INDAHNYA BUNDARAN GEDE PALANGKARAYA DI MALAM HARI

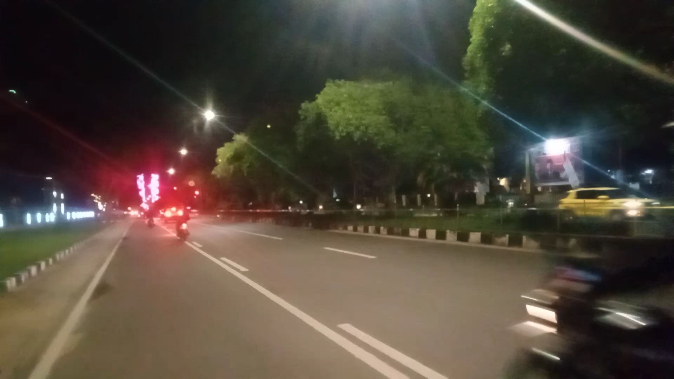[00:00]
Hai assalamualaikum warahmatullahi wabarakatuh Oke teman-teman berjumpa lagi di Lintas Selatan channel YouTube di kesempatan malam hari ini saya mau mengajak teman-teman melihat bundaran burung ini lampunya sudah nyala teman-teman bisa teman-teman lihat itulah tepat lurus di depan saya itu ada bundaran gede berbentara burung lupa saya Oh iya bundaran
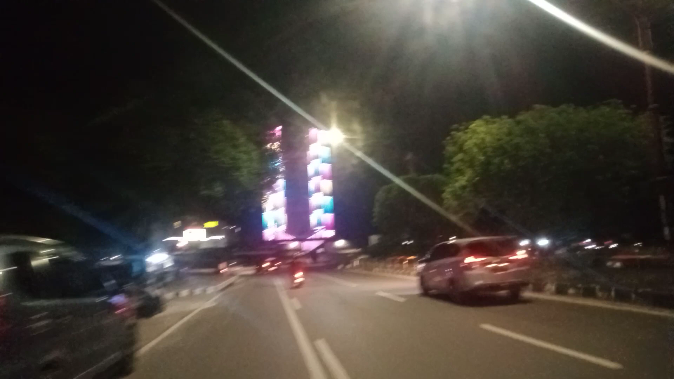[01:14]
ya wuhh bisa teman-teman lihat seperti ini wuhh sangat indah sekali